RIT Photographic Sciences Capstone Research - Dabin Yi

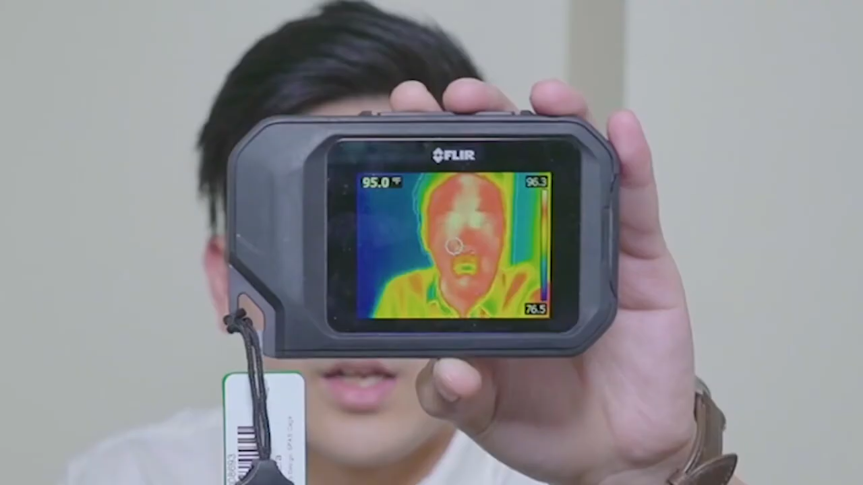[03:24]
This is a thermal camera that can read out the temperature of the scene or focus on a single object. So enough talking, let's get set up.